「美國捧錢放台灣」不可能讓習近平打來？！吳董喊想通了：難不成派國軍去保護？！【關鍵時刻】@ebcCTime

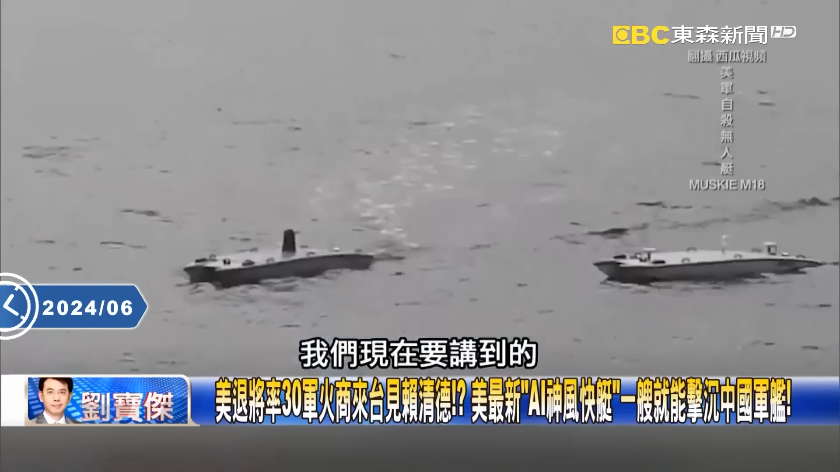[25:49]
要講到了第一個它不用人操控全程都是由AI電腦自動進行敵我判定換言之它可以